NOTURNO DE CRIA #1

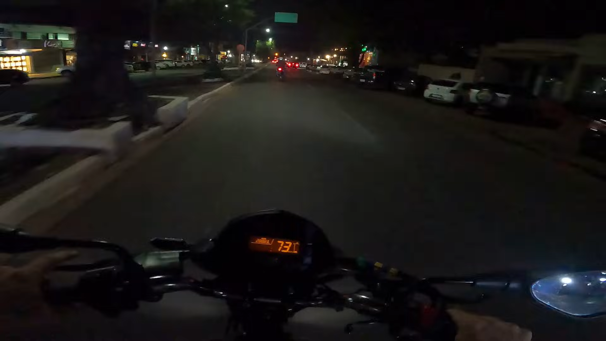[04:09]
Credo! Olha a tropa vindo, parça! Vou ficar esperto aqui pra ver se os homens não tá embaçando já, mano.
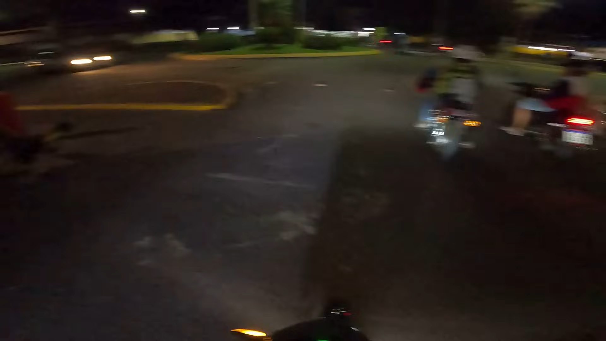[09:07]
Agora é o bonde. Ninguém segura mais não. Ixi, vai entrar no Paraguai, mano.